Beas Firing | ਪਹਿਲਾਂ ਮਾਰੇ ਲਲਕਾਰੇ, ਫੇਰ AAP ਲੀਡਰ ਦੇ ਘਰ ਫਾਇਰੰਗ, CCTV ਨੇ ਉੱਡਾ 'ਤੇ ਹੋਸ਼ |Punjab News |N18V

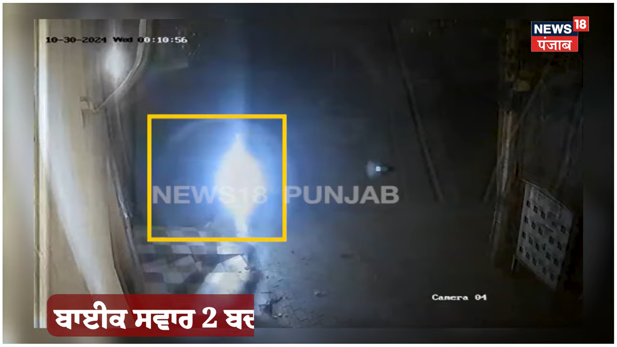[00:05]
आगू दे कार फाइरिंग होईया दस्तिय की गोणियां दे निशान दर्वाजे
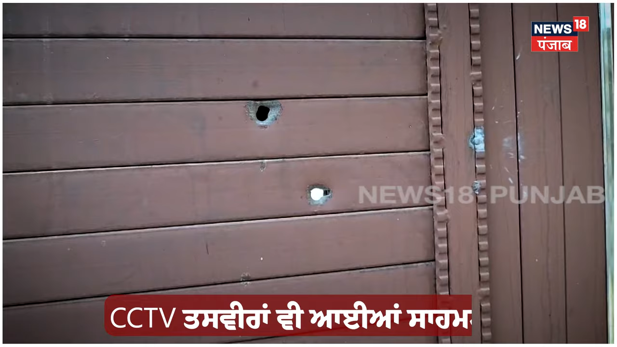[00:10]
ते साफ तोर ते नजर आ रहेने बाइक सवार दो बदमाशा ने गोणियां चलाईयां सीसी डीवी तस्वीरां दे वेच कैद होईयां बाबा बकारा तों
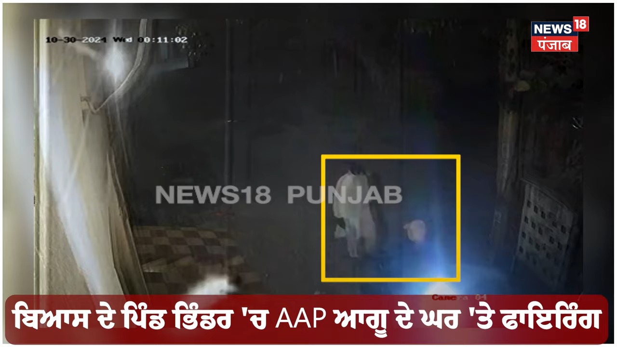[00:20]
आम आदमी पार्टी दे यूध परदा आनने शुक कीरत जिसते कारते
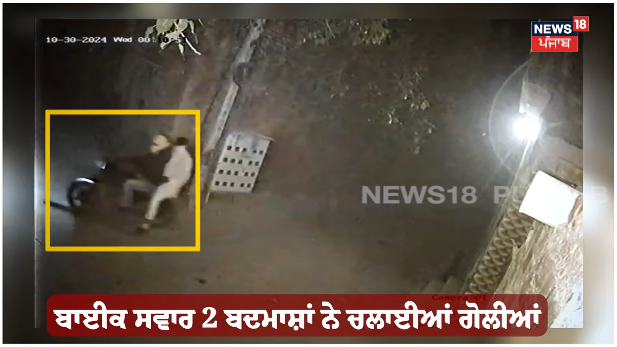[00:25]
गोणियां चलाईयां गईयां दस्तिया की बाइक सुवारां दे वलों बीती राथ एस कटना
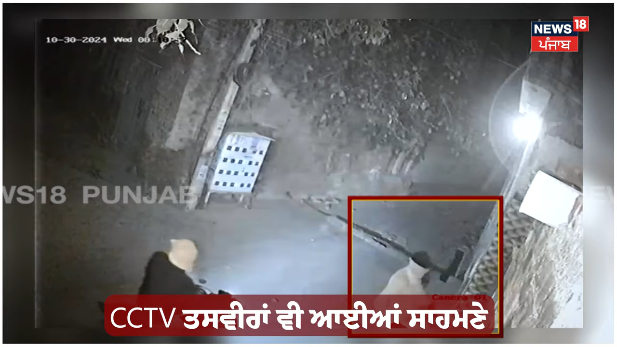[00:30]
नू अंजाम देता गया गेट ते फाइरिंग करदे मुल्समा दिया तस्वीरां सीसी टीवी कैमरेयां दे वेचे काया दो हुयाने मुके दे पुल्स दे मुलाजव पहुंचे ने जिनना दे वलों एस मामले दी जाँच शुरू